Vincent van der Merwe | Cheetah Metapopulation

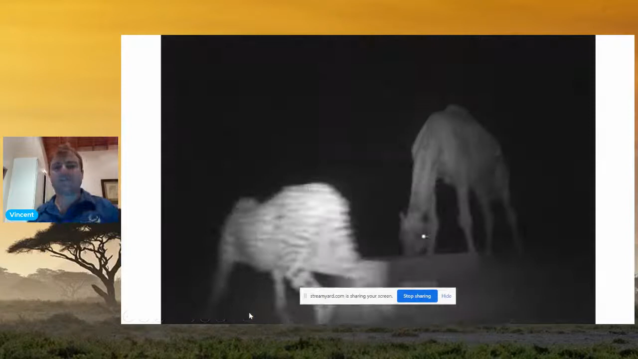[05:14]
This is a camel monopolizing the water
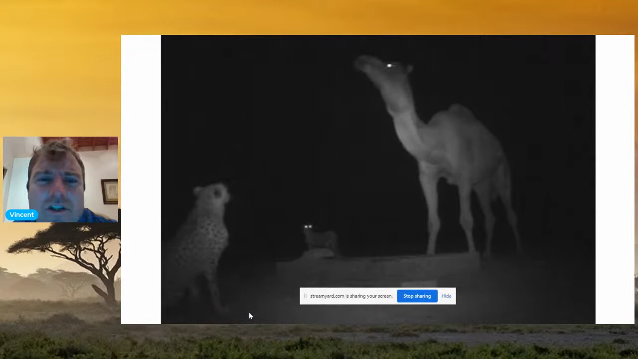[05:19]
sources in the deserts there of the Middle East. So preventing the cheetah from getting to the water source. And this just goes to show how humans and their livestock can impact wildlife. This is a West African cheetah. There's only 250 of them left.